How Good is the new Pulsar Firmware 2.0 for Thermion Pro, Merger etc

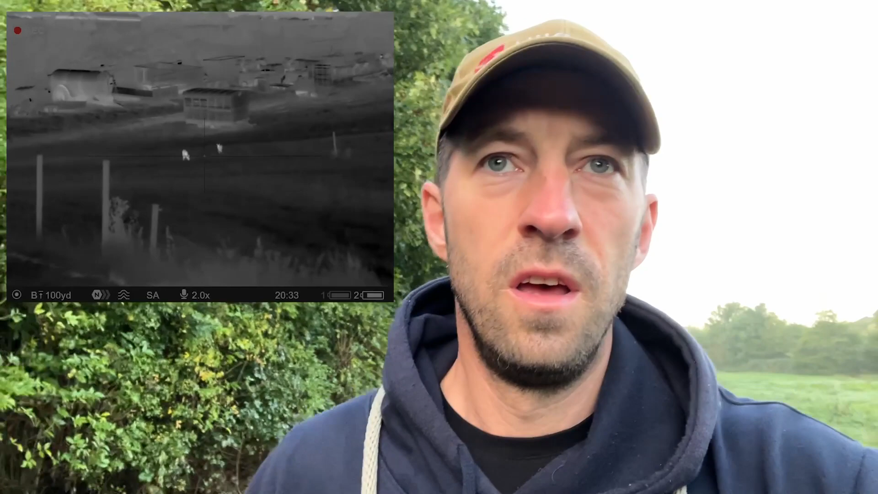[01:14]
286 yards i think the furthest were two rabbits that is looking through thick fog as well so it just goes to show how this uh improvement
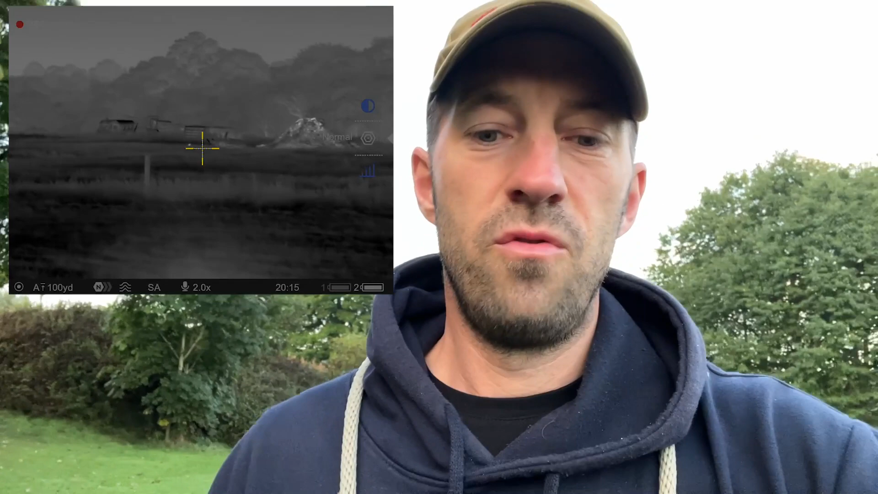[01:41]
uh then i've got two deer at 200 yards and again you can see i flicking through all the filters on the uh